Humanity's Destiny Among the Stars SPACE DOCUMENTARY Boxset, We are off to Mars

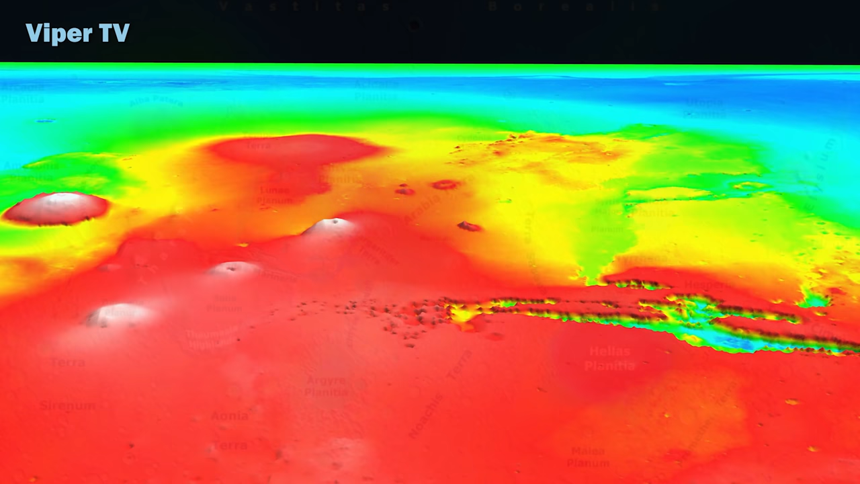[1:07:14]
It stands 12 kilometers, 7.5 miles, above the northern plains, and over 2 kilometers, 1.2 miles, above the surrounding cratered southern highlands.
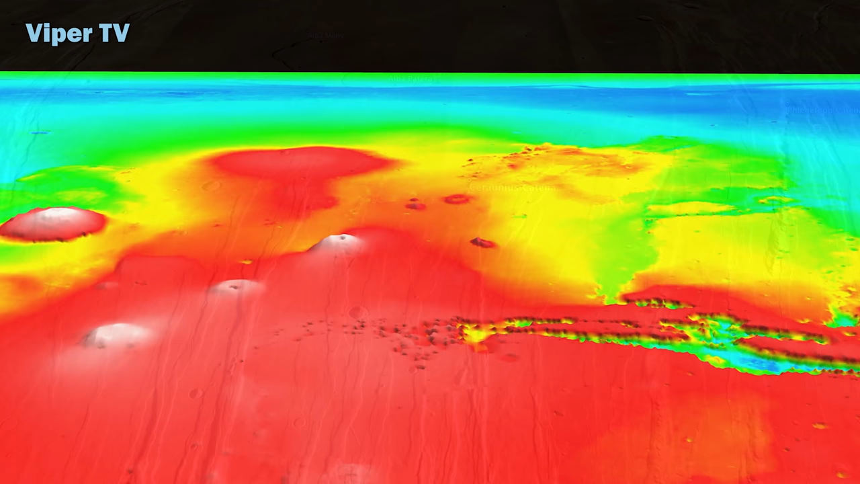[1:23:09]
The radial faulting around Tharsis appears to have contributed to the formation of the Valles Marineris system.